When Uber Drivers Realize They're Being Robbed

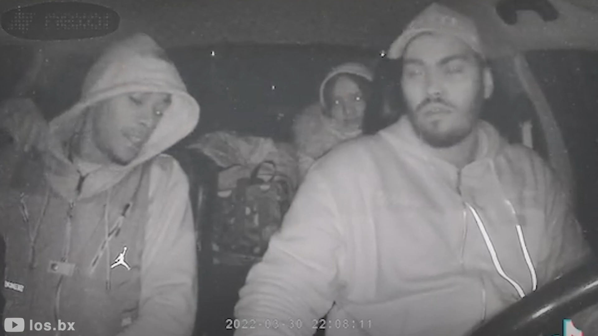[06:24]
It didn't take much time for the whole conversation to get bitter. The passenger flipped the switch and told the driver to give him everything he had on him, including the cash, phone, and wallet. The driver, not wanting to get into more danger, obliged and handed over everything he had on him. The driver was aware he was outnumbered and it was late at night. He had no choice but to comply. Because let you try to do anything like the cars, it's over. Yo, come on, bro. You good? The idea's in here? Yeah, bro. All right, back, back, back. Yo, we... After issuing quick threats, the thieves got out of the car and disappeared into the night.
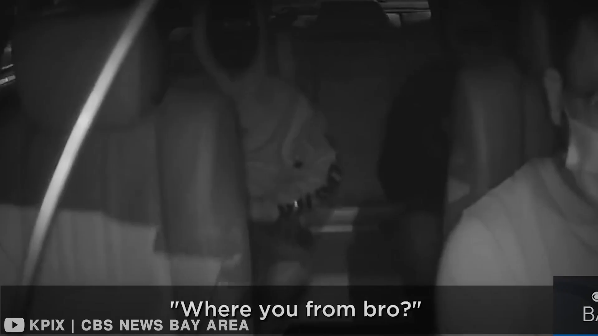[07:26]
One of the passengers noticed the camera and asked the driver what part of town he was from. This led to a more robust conversation.
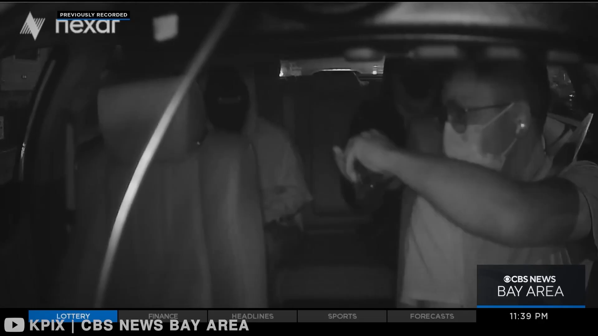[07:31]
One of the passengers even asked for hand sanitizer twice. It looked like a really pretty ride, but something sinister was about to happen to this driver. They whispered to one another and used hand signals.
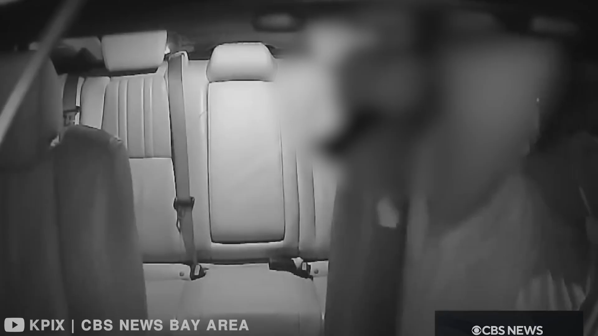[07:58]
The other passenger had gotten out of the car and was already at the driver's door, waiting impatiently for him to get out of the vehicle.
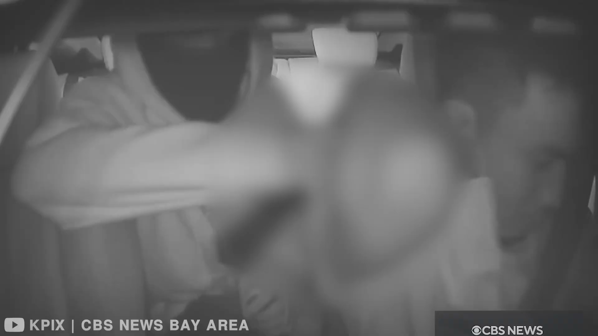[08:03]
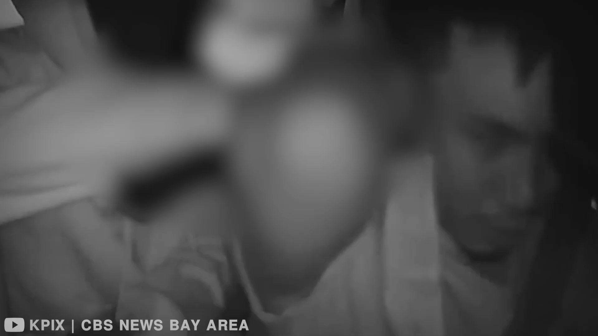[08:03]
At first, the driver didn't know what to do, but the constant screaming from the guy with the gun compelled him to obey the order to get out of the car. The driver didn't know what would happen next, as these guys seemed desperate enough to do anything. Come on, mama, please. Don't move. Don't move. I'm going to kill your f***. Come on, mama, give me your phone. Give me your phone.
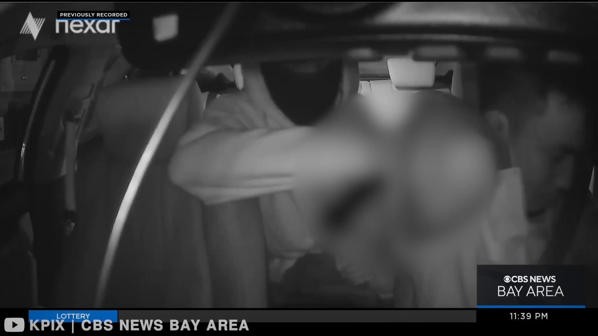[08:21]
Take your f***. Where's the key? Where's the key? But Maul said one...
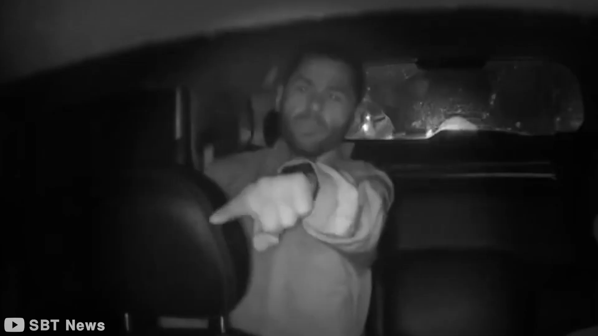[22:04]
He picked up a male passenger earlier and drove him to the stated location.
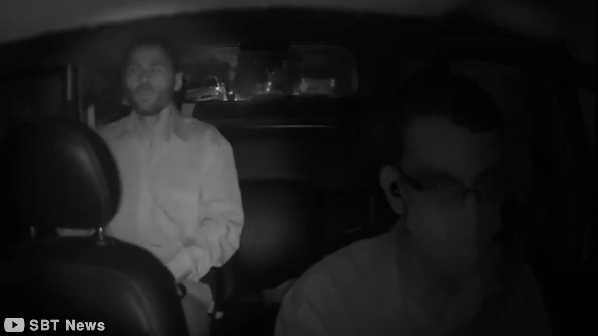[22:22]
Immediately, the driver pulled over and he received the shock of his life. A gun was pointed at him from behind. His sweet, innocent passenger had transformed into a gunman.
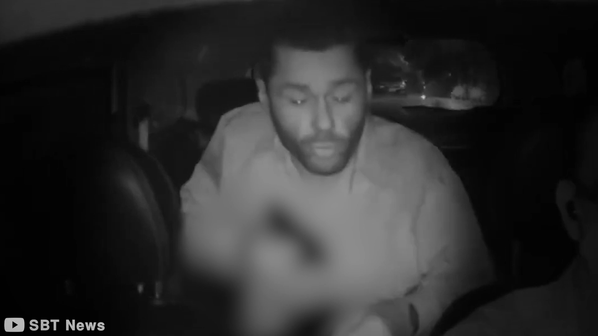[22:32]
With the gun in his hand, the passenger demanded that the driver provide all his valuables.
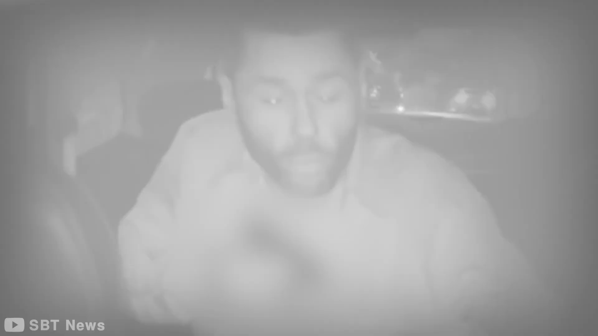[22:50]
Of course, the driver was already jittery and simply obeyed the robber's instructions. His hands in the air, it was clear he was entirely at the mercy of his assailant.
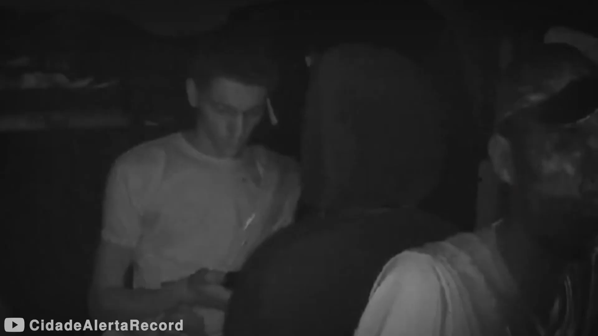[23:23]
The environment is lonely and only the driver is present.
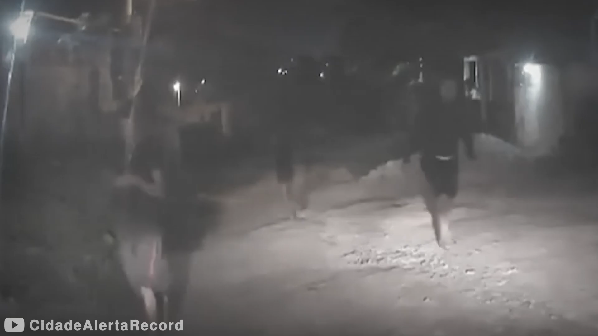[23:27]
Suddenly, two young men walk towards the car. They seem to be the passengers the driver is expecting as they walk casually towards the car and get into it.
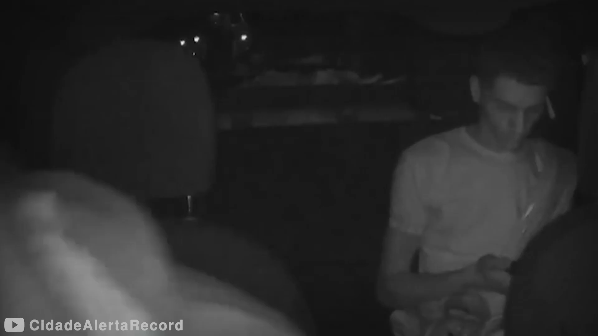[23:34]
The driver doesn't react like anything is wrong yet. But immediately, they got into the car. The gear of the conversation shifted. The driver never expected what happened next.
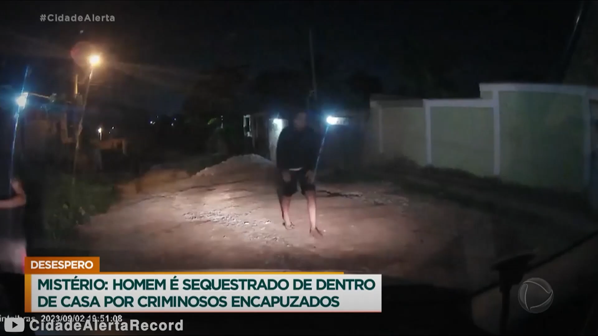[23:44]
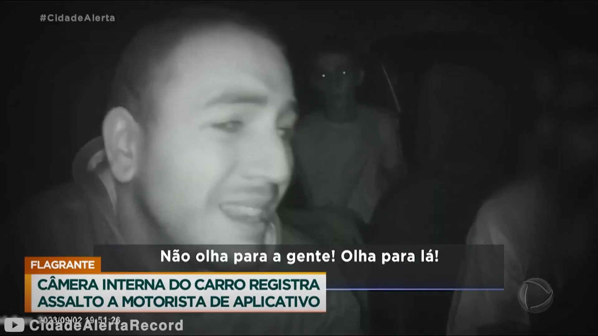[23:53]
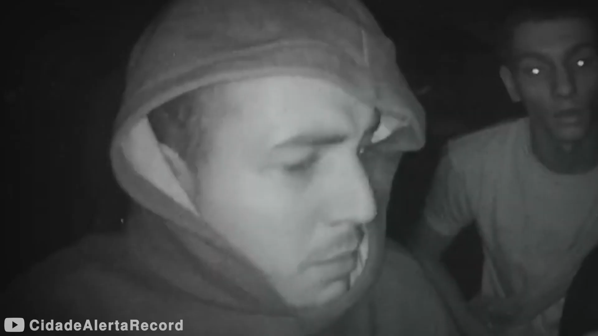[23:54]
The passenger sitting in the front seat starts a clear conversation with the driver and lets him know that he's getting robbed. The driver, realizing this is happening, tries to maintain calm and avoid grave consequences.
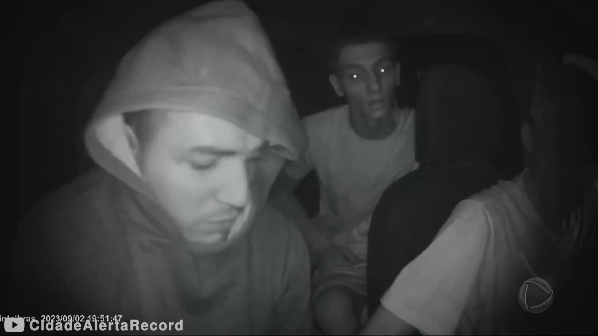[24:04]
The passenger in front orders the driver to part with his valuables while
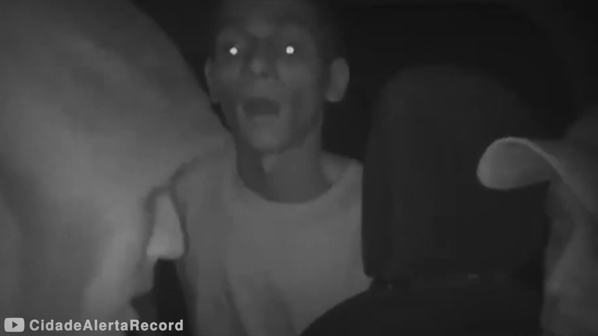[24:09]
the accomplice at the back threatens to cooperate with them to avoid any anomaly.
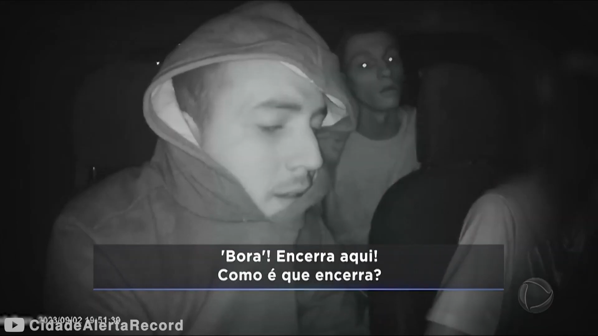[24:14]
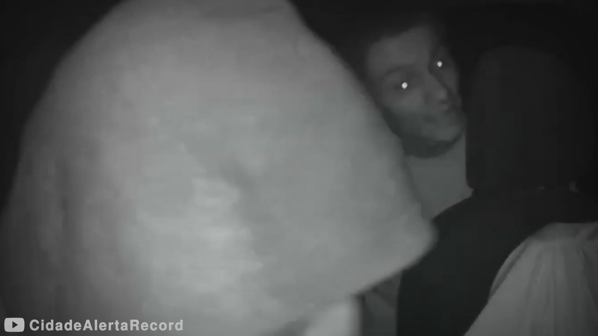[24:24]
The guy in front orders the driver to be quick about it.